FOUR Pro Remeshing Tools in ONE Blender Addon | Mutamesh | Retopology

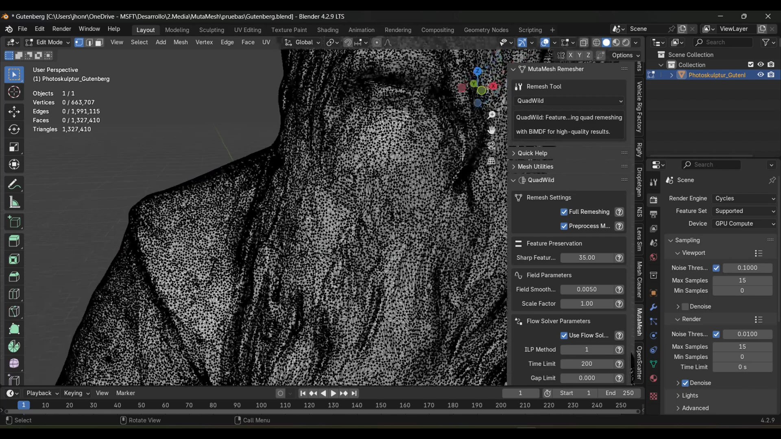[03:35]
To convert any triangular mesh into a 100% cure quadrilateral topology while flawlessly preserving sharp features.